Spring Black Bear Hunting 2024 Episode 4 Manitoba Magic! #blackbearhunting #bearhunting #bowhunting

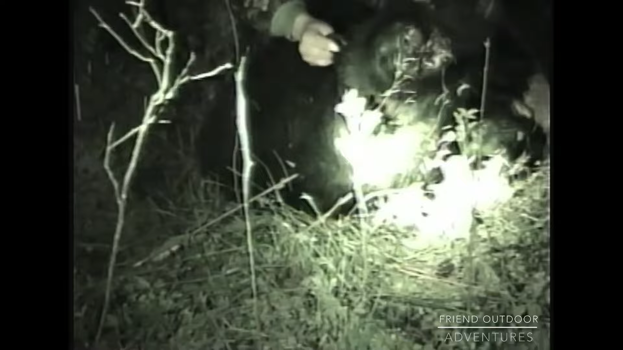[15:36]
Let me turn off the night shot just to see if it's going to do anything.